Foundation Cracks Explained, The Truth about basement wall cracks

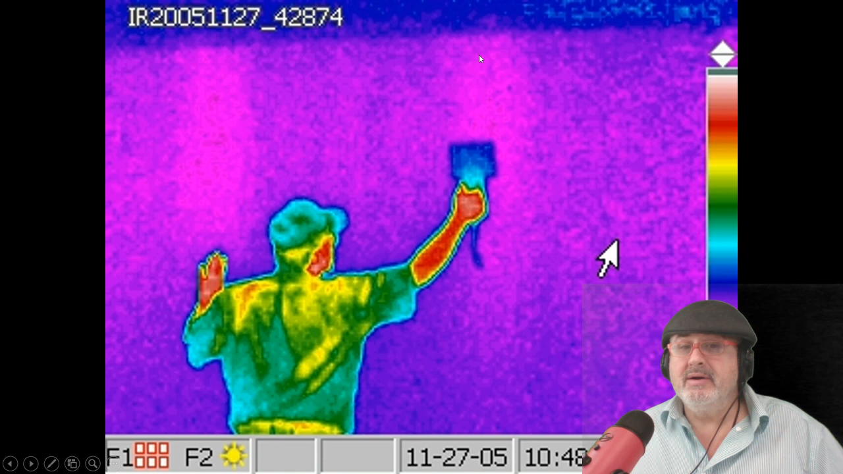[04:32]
Injection of cracks is like $400, and then $600, not $10,000, okay? Another thing is good about, this is a reinforced concrete wall. You don't have to do this, but the reason they're strong is a lot of times they have rebar. See the rebar here? There's steel in there, and I'm picking it up.
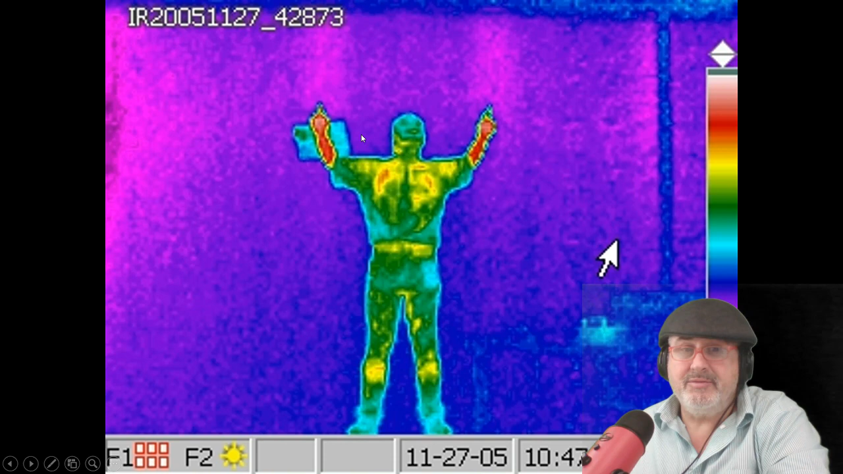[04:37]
I have different types of gauges, and I'm using thermogen here, and it's cold outside, so you can see the steel that's in the wall.
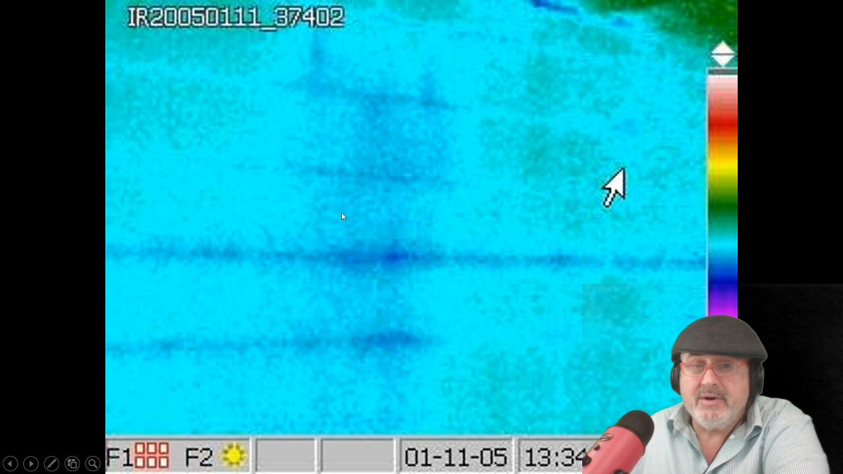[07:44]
And you can see this thermal image here where the cracks here, and how the water's traveling through the block, you know, because these block are hollow, so the water just goes right into them. Again, same thing, there's a crack right here. All right, now, here's how you can tell if you've got a problem, because a lot of basements are finished, right?